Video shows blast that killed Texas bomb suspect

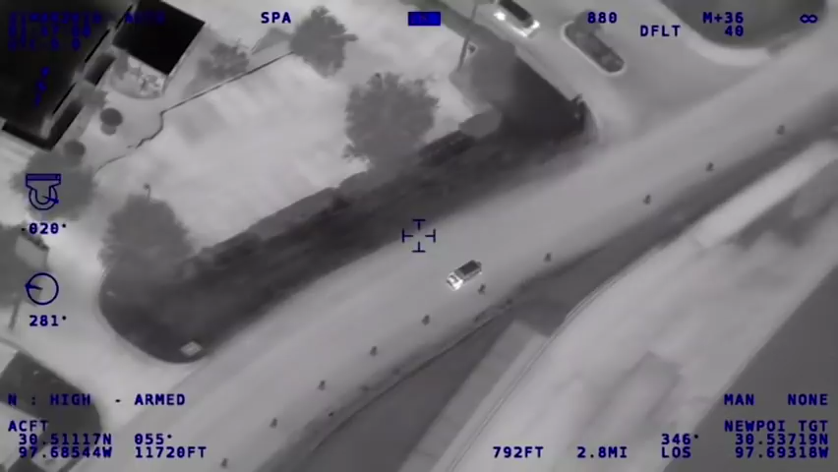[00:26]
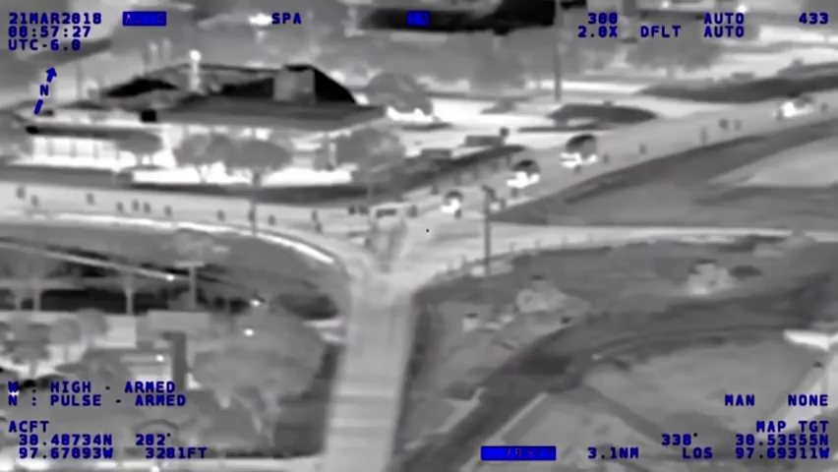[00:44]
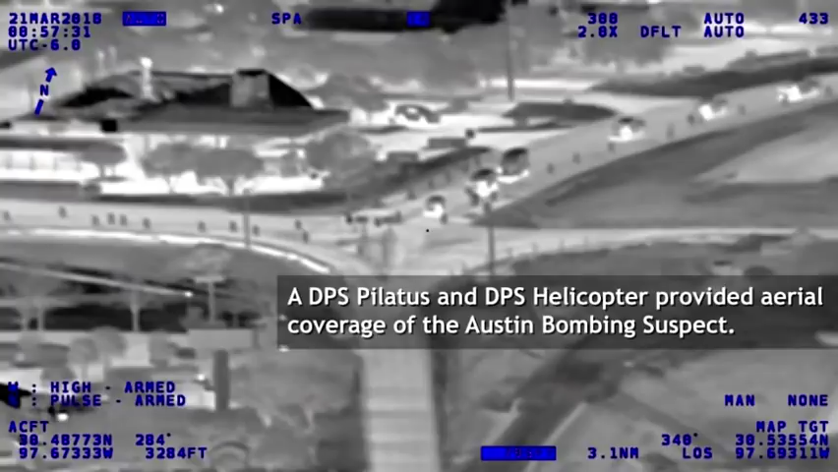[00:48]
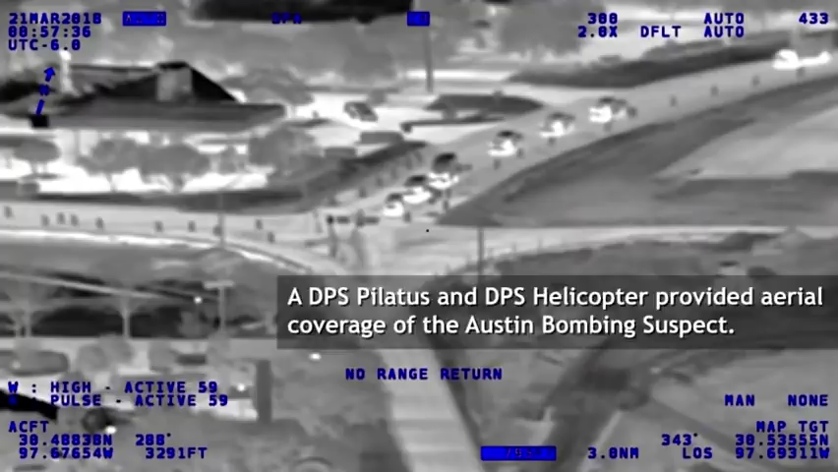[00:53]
Still red balled at the intersection.
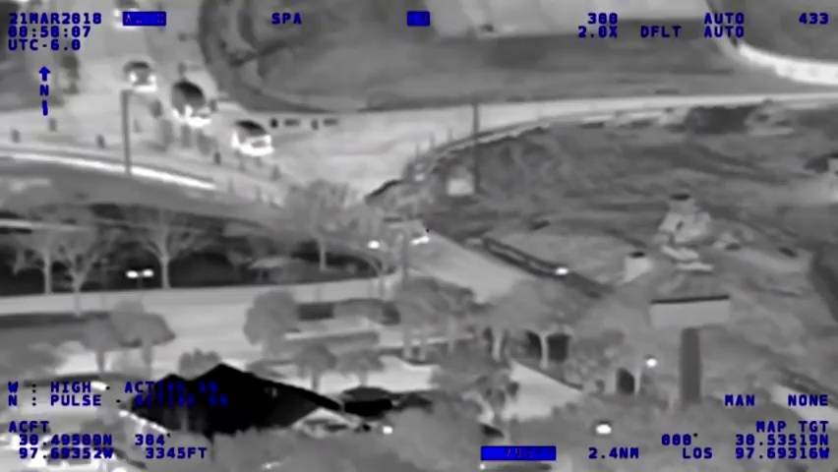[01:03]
Look for the laser, I got it on him. Alright, Van's made contact with him.
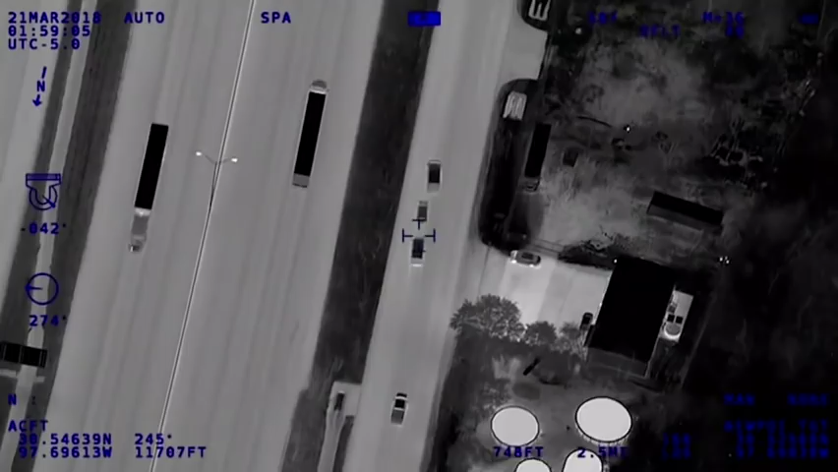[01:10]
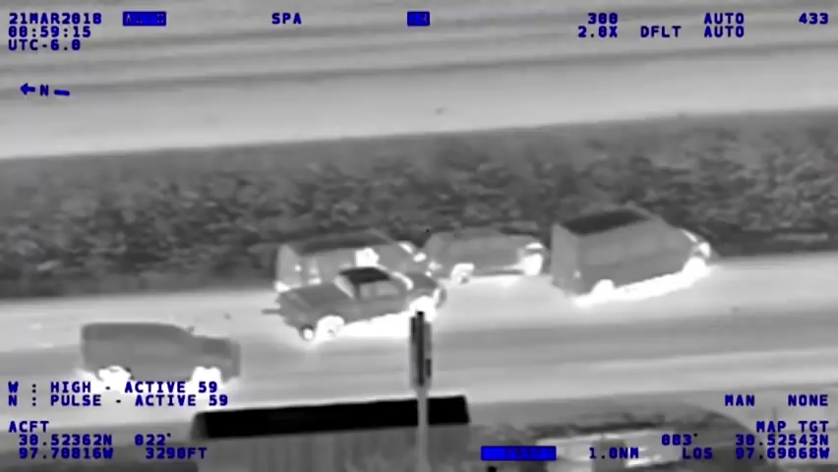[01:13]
Got an explosion inside the vehicle.